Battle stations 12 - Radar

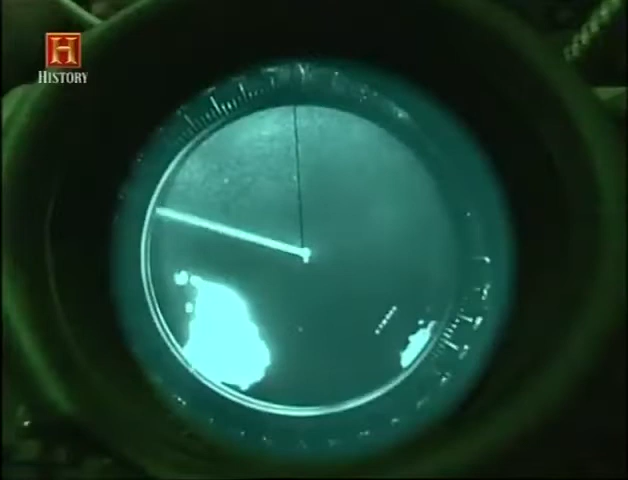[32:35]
I primi radar erano orientati manualmente.
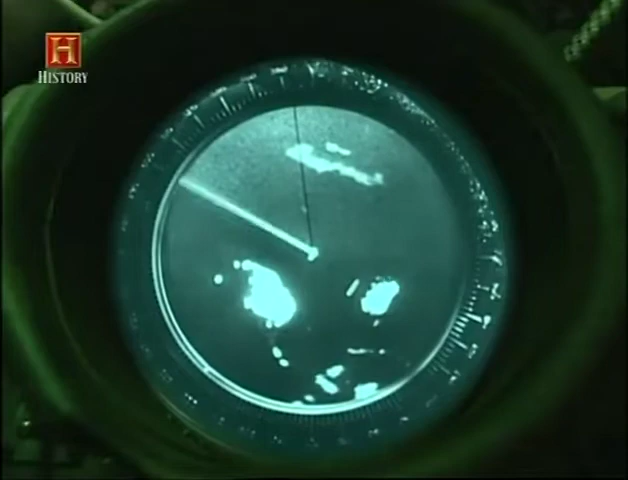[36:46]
quasi 40 chilometri, finché l'operatore radar disse: «Quella terra si muove».